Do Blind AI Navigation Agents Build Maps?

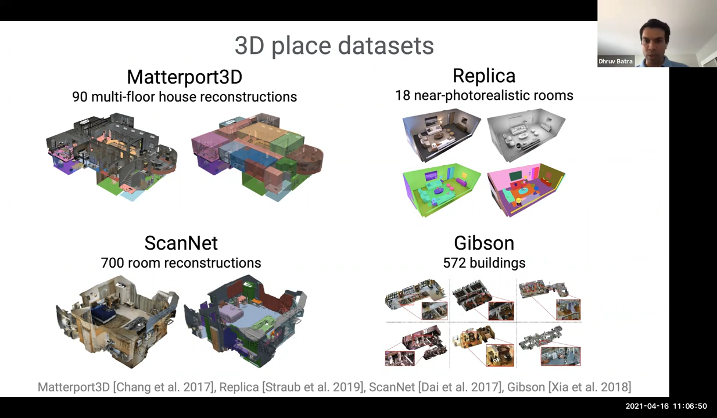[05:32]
These are data sets that already exist in the world. Matterport 3D is one scan that is one, Gibson is another, and Replica is something that my collaborators at FAIR released.
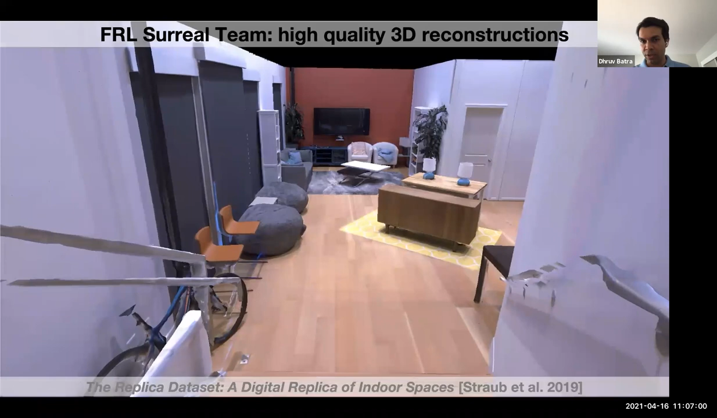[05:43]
This right here is a scan from the Replica data set. And I want you to notice that this is the state of the art in 3D reconstruction technology. This is where we are as a community.
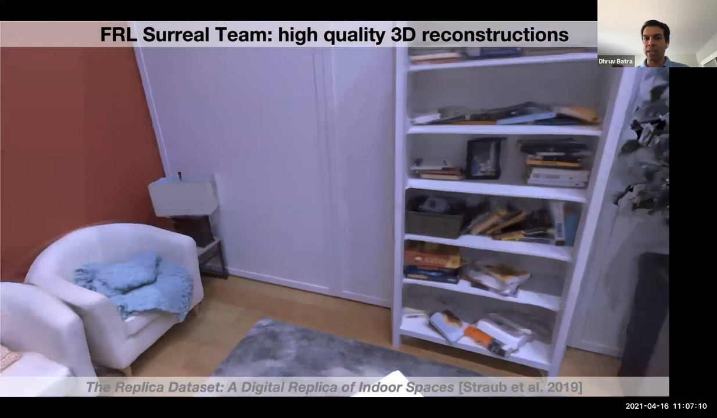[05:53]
We can take in sensors, we can go to a space, and we can reconstruct it,
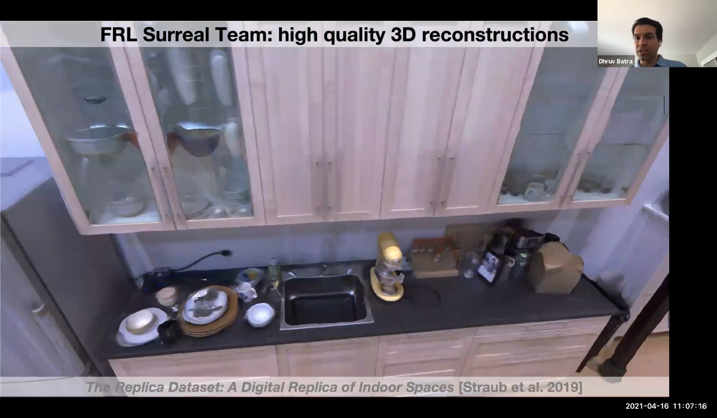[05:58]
and then texture map it, and then relight it so that we can get really,
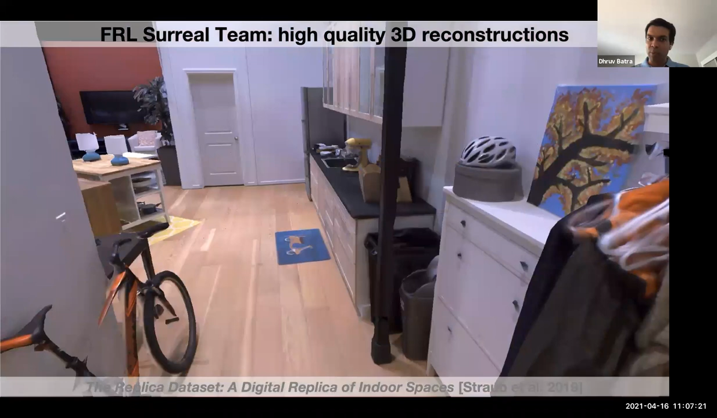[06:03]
really high quality reconstructions and renderings from these 3D spaces.
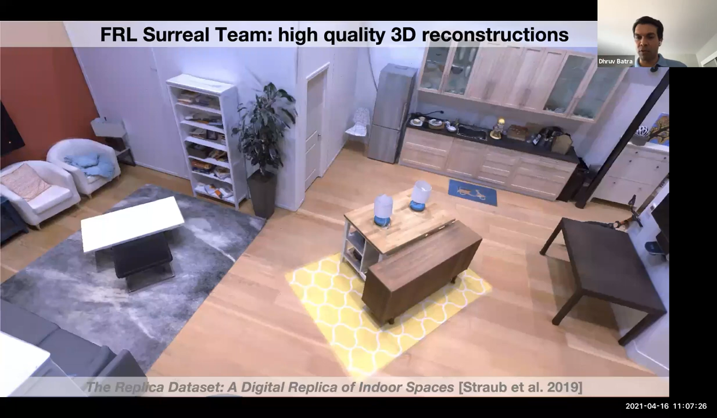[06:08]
This is where simulation is in terms of rendering.
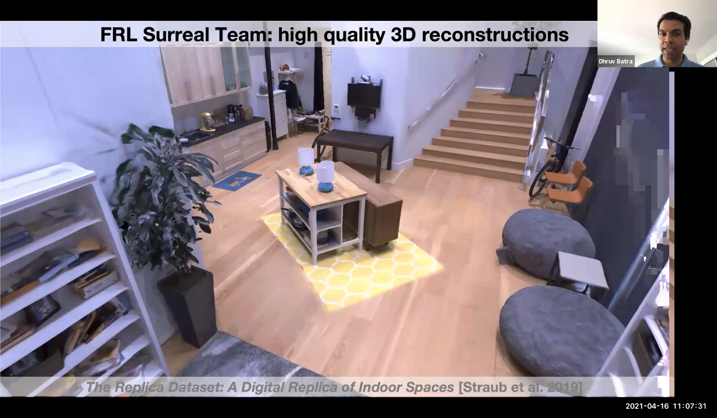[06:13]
This is just, of course, one space. Here's another. We have multi-story houses in there.
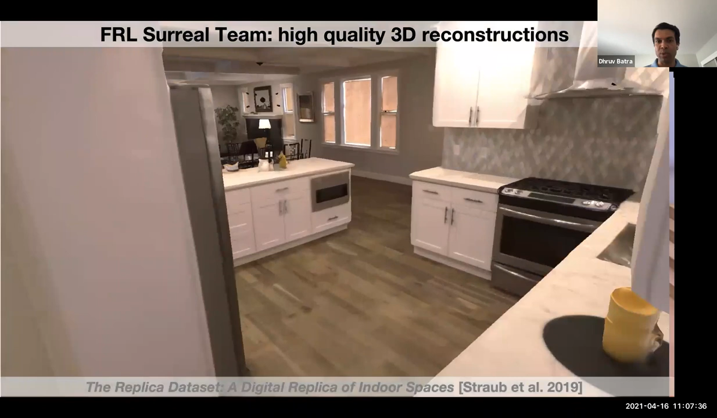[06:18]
You can see the quality of the geometry in these reconstructions. It's not perfect.
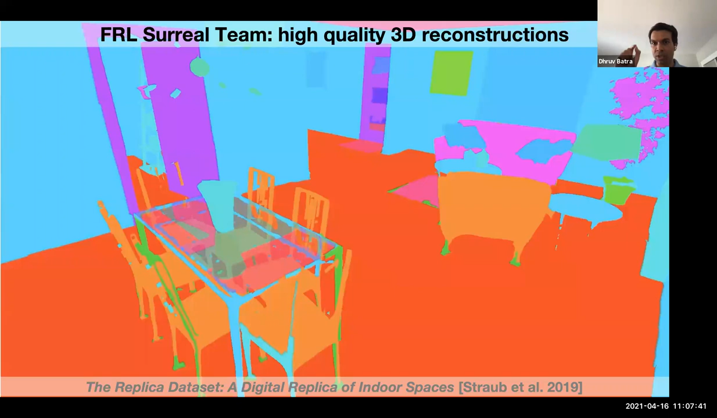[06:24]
Thin edges and structures are missing. There are semantic annotations in 3D,
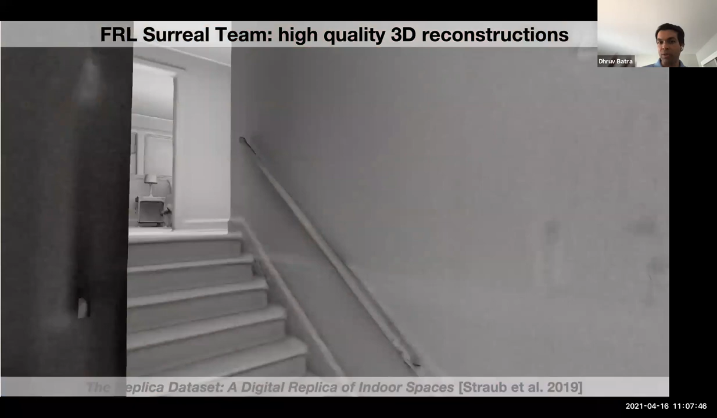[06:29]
which means you can render semantic segmentation surface normals, whatever you'd like from arbitrary views, and use that for training.
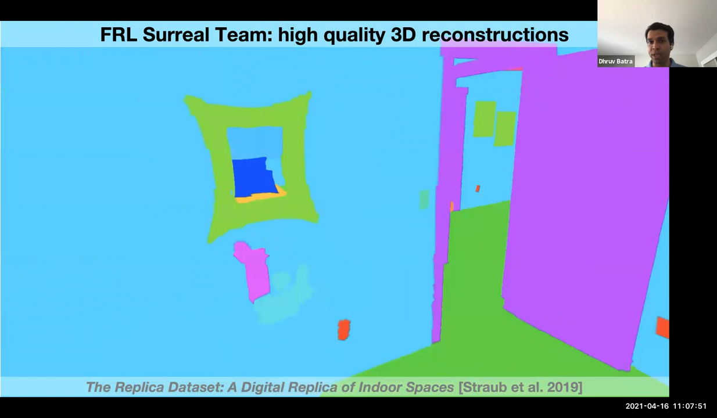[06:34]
Habitat, by the way, also supports just bringing your own data.
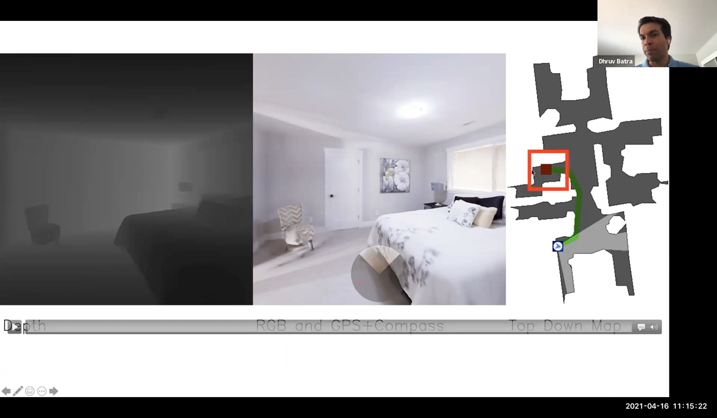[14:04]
It is asked to go to a particular point coordinate, an X, Y, Z coordinate in this space. The top-down map is for visualization only. The agent does not have access to the top-down map. The agent has never seen this environment before. If the map was available, then this is a sort of CS101 homework assignment problem. This is just a path planning problem in 2D spaces. This is as trivial as it gets. This is at the level of a homework problem.
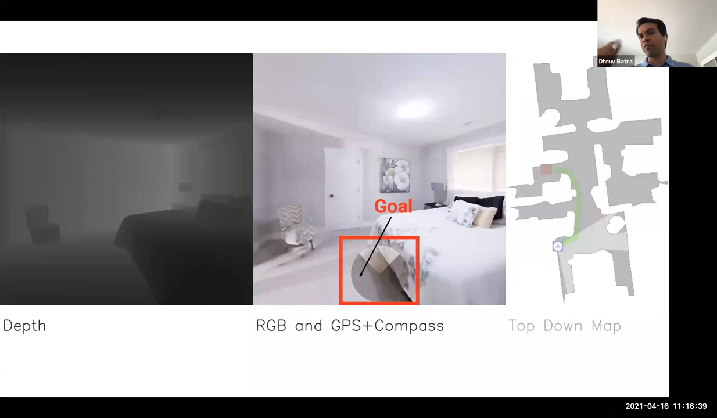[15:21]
The precise details don't matter. What just matters is the robot knows how far it has traveled from its start location. Therefore, it knows where the goal is with respect to where it is at any given point of time. And so this is what the robot is expected to do. It just sees these three sensor readings, and it is expected to start, go to the end. If it gets to the end within 0.2 meters of the point, it is considered a successful episode.
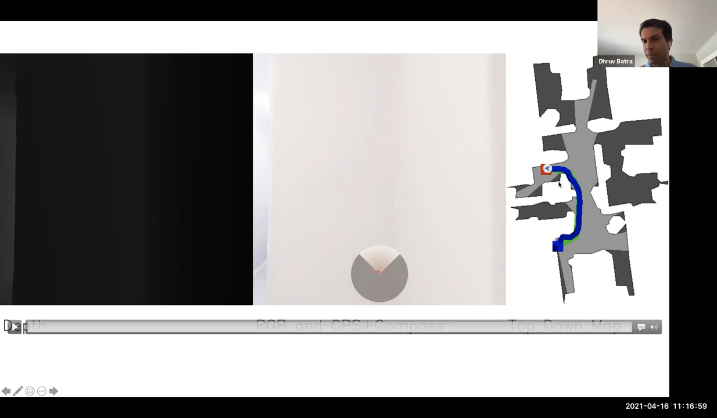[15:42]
And then we also measure path efficiency. So the green line was the shortest path. The blue line is the agent travel path. We can compare the shortest to the blue line and tell what is the efficiency of this path. Notice that the green line knows the map. It's shortest path under the map. The blue line includes any exploration that may need to be done.
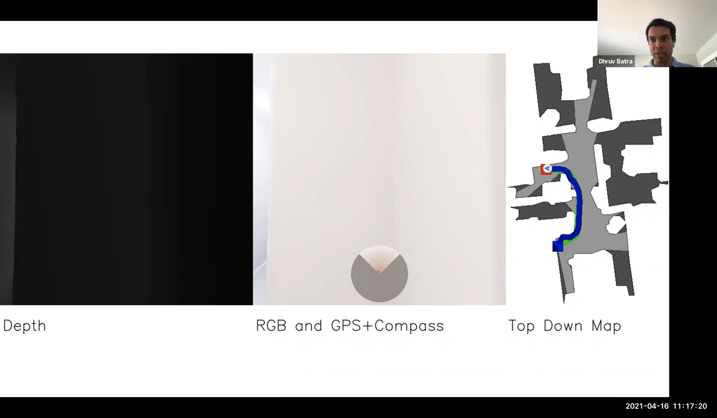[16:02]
So it's a pretty harsh metric if you're being judged against something that has oracle information. So that's the task.